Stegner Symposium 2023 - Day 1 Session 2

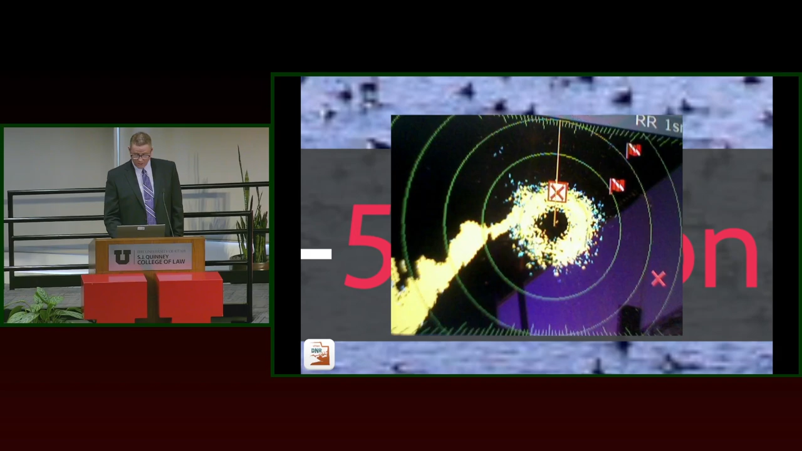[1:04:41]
That's a lot of zeros. So, I didn't, my calculator didn't go that high. Now, when these birds leave, there's in such great, uh, big flocks that you can actually see them on, uh, radar.
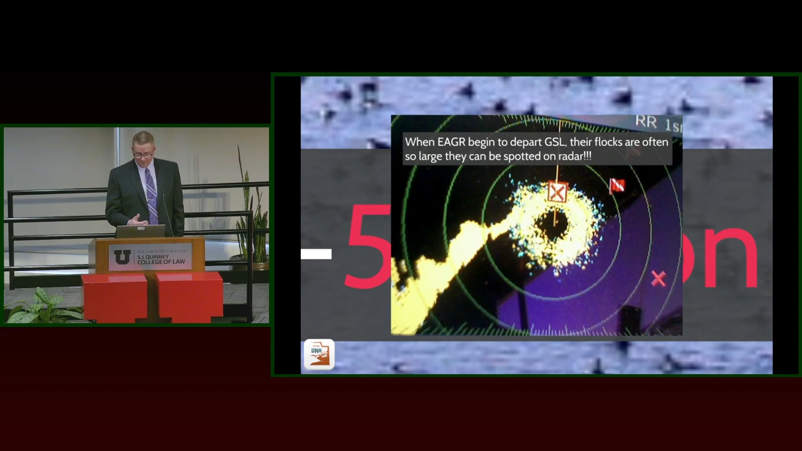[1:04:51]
So, sometimes these, these flocks will be 10 miles wide, uh, 50 miles long. Uh, and they only fly at night because they're not very good flyers. And so, uh, they only risk flying out of, uh, Great Salt Lake at night.
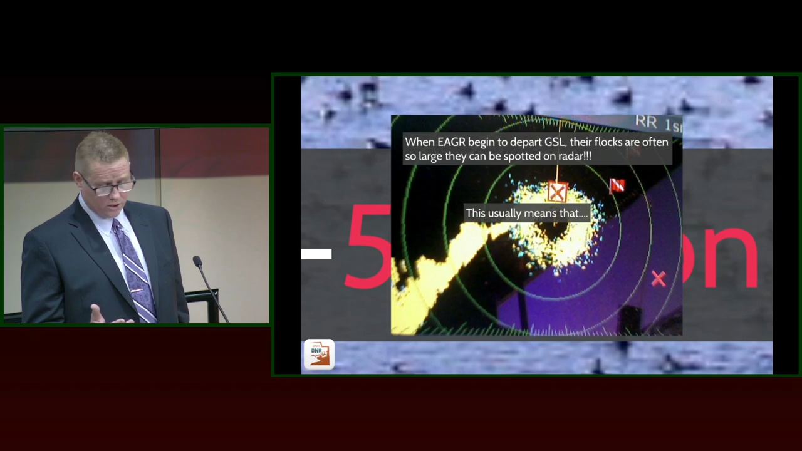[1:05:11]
And usually, once they start leaving, which is, uh, typically in December when the brine shrimp, uh, all freeze to death, uh, that's when we know that, uh, we've hit, uh,